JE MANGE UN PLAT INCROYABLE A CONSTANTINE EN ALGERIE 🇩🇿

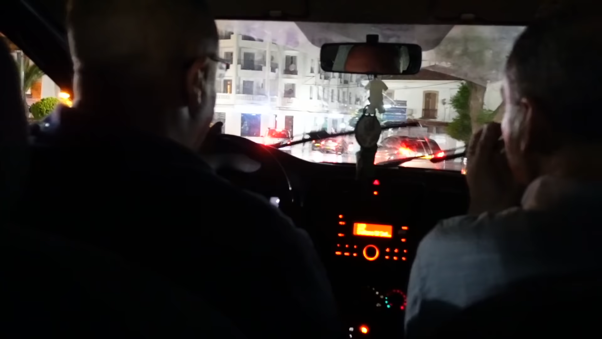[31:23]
Donc on a pris un taxi qui m'a coûté 330 dinars, qui fait quoi, 1,50€, et il m'a ramené là, quasiment devant l'hôtel. Donc voilà, je vous remercie d'avoir suivi cet épisode, j'espère sincèrement qu'il vous a plu.